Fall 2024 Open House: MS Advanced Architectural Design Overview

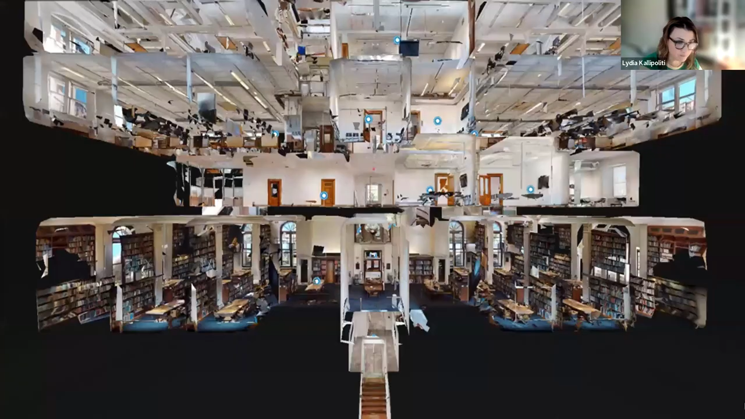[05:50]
And we do it all from Avery Hall, which is at the heart of the main campus at Columbia University.